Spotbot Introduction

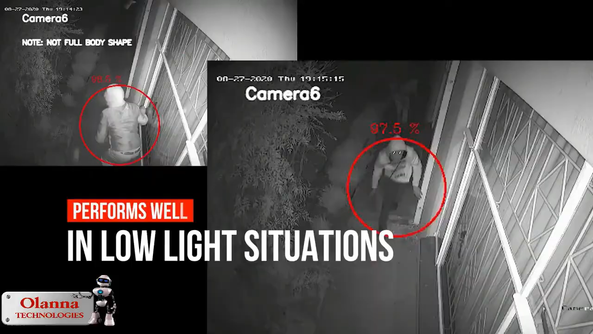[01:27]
When you receive such a warning, you can know with 99% certainty that the system picked up a human as it eliminates 99% of false alarms that are associated with animals, insects and swaying vegetation.